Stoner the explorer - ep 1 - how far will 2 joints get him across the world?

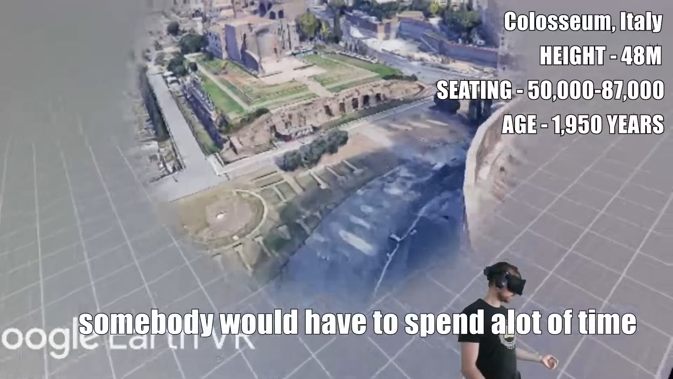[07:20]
Somebody would have to spend a lot of time to recreate, you know, that kind of a model.